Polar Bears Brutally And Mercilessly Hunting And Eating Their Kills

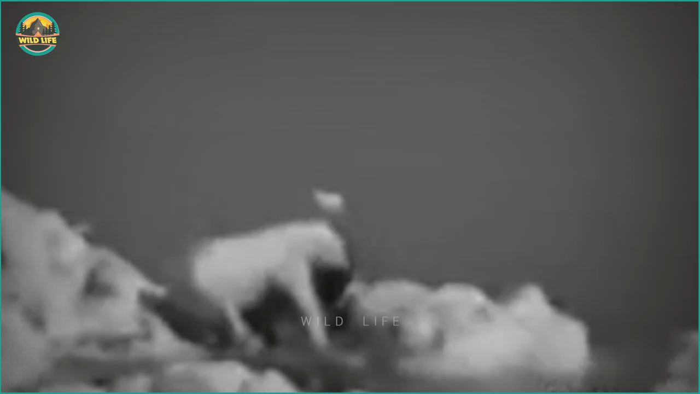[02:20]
Even the biggest. And that's what this polar bear is doing when it takes on a bull walrus.
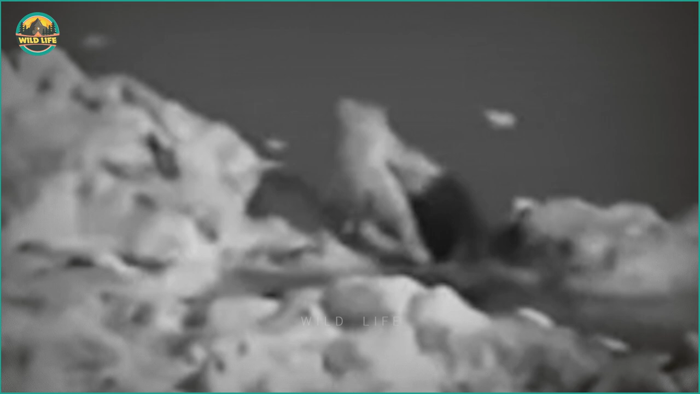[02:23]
This is rare evidence of a polar bear's true power. The bull walrus can have three-foot tusks and weighs nearly two tons. But it's virtually helpless against a polar bear's merciless attack.
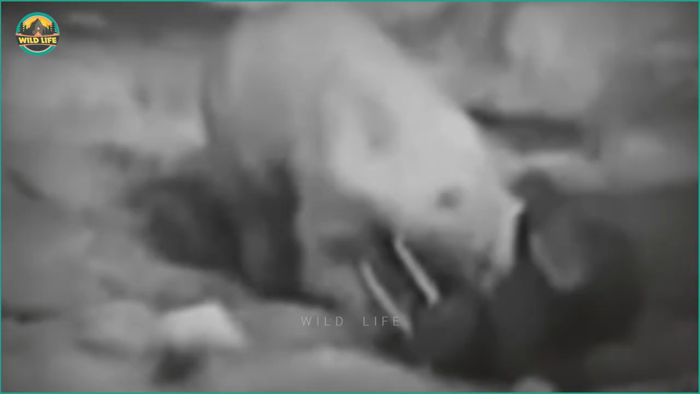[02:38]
Using its massive neck muscles, the bear hauls its mammoth prey from the sea.